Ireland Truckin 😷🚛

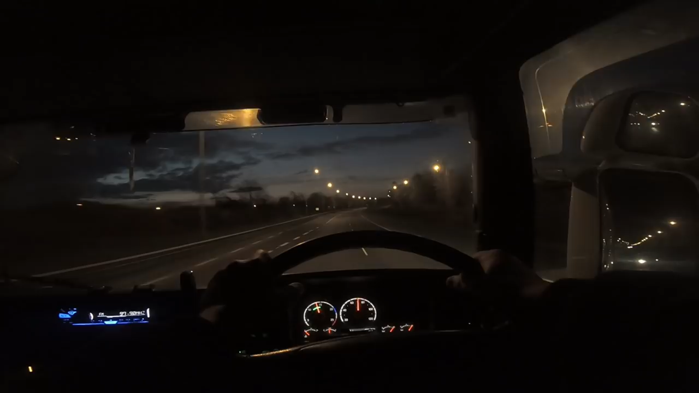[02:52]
May you rest in peace Gerry May you rest in peace Gerry May you rest in peace Gerry So This morning I came up My usual N11 And Honest to God I never In all my days Of driving Did I see a road Look at this clown What in the name of God What in the name of God Is this clown doing So He's driving along In lane number one